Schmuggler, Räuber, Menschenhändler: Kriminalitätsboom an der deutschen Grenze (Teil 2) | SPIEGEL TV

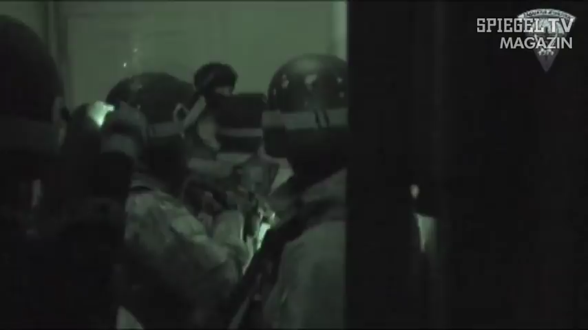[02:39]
So wie hier, irgendwo in Tschechien.
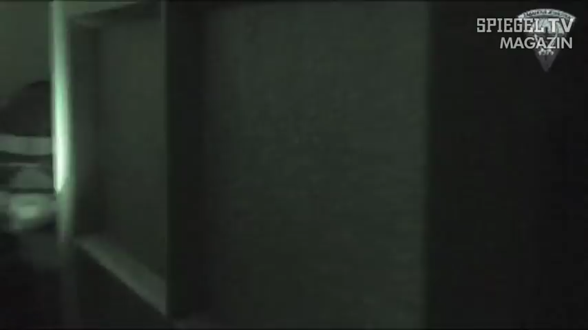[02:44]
Schwer bewaffnete Spezialkräfte der Polizei verhaften einen Verdächtigen.